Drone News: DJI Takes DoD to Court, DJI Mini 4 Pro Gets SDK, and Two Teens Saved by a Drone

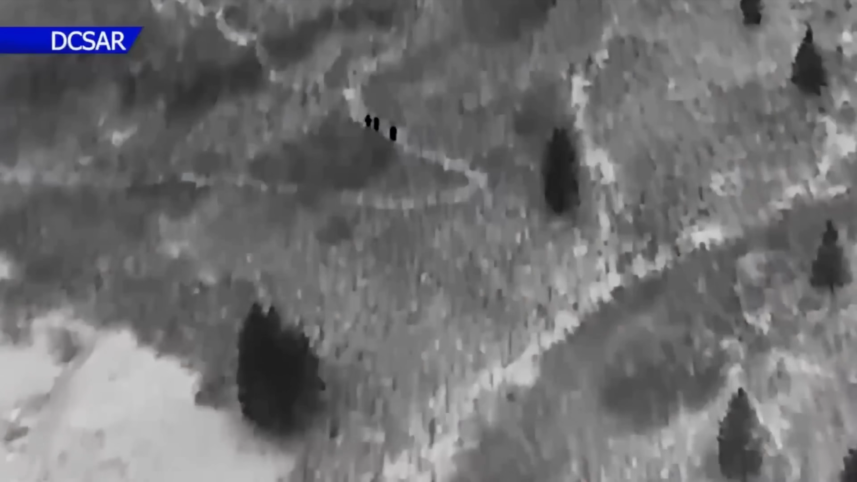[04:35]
And as the ground crew started to hike, they had a DCSAR drone team that led by Darren Kerala that launched the drone.
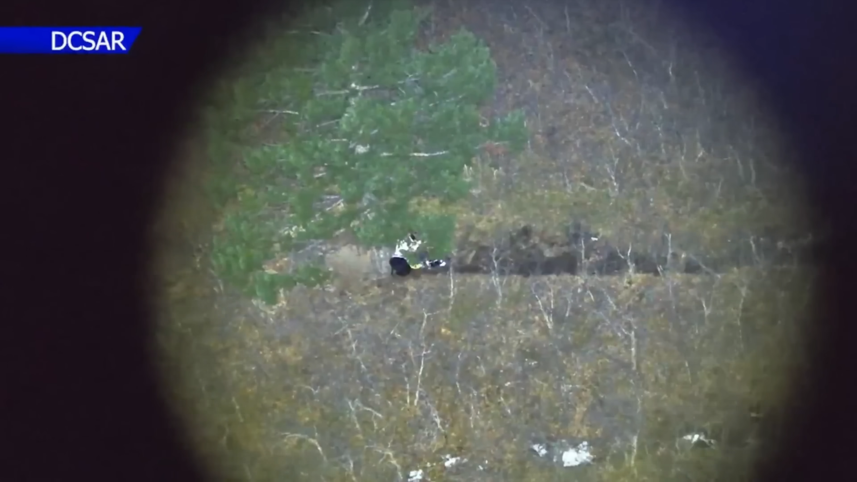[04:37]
Despite windy conditions,
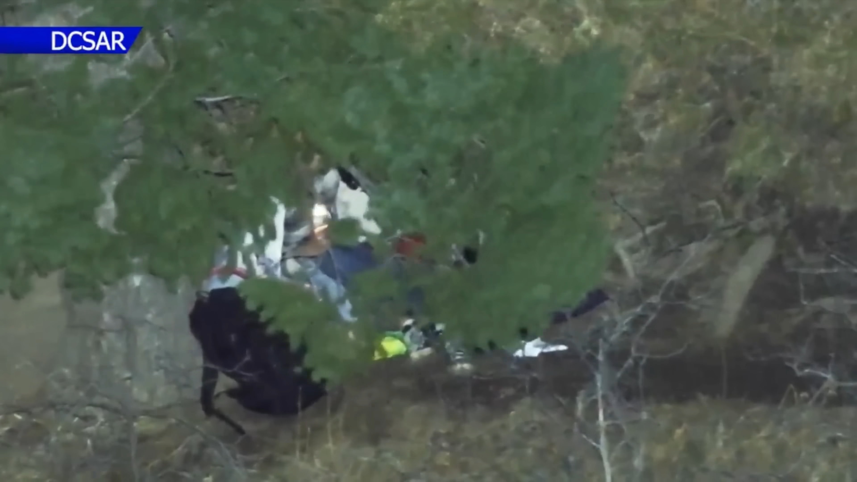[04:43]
the drone quickly located the two teens who were flashing a light while sheltering under a tree. Using the drone's GPS data, they were able to pinpoint the exact location
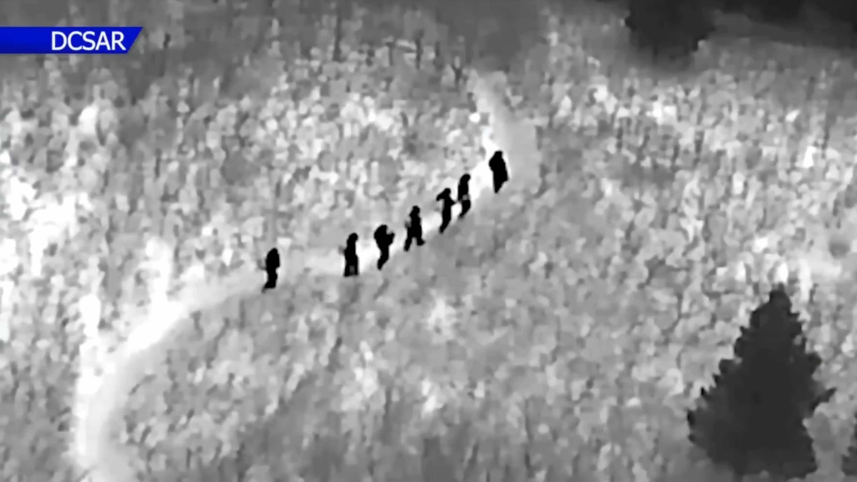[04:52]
and then basically streamline the effort and send the team over there to get them.